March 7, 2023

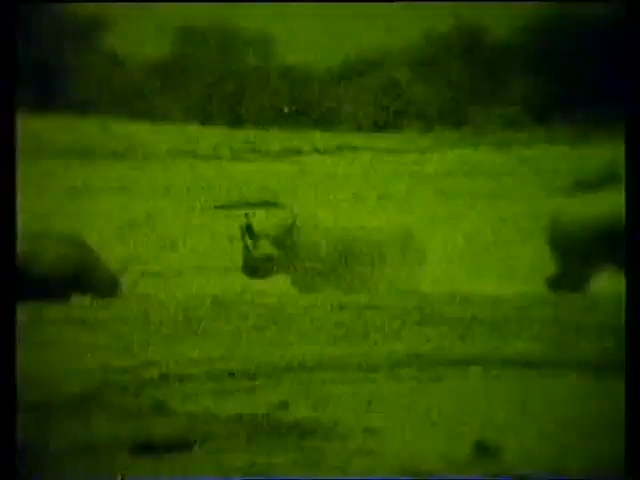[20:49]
Though daylight observations may reveal little, at night they come to drink and indulge in the heavyweight tussles so dear to a rhino's armor-protected heart.
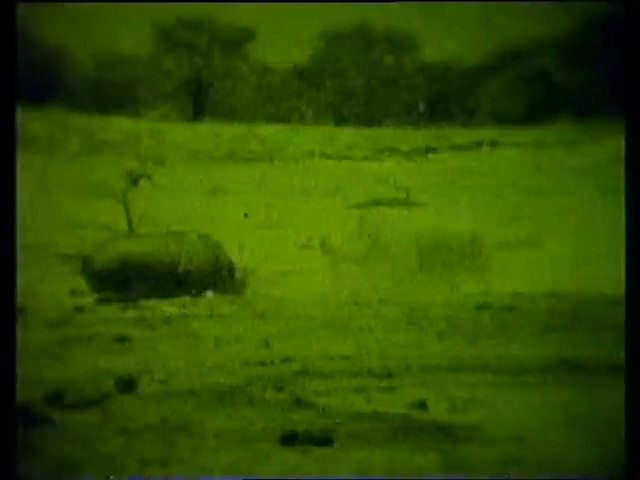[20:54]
The elephant herd ignores the rhino goings-on and takes pride of place at the water.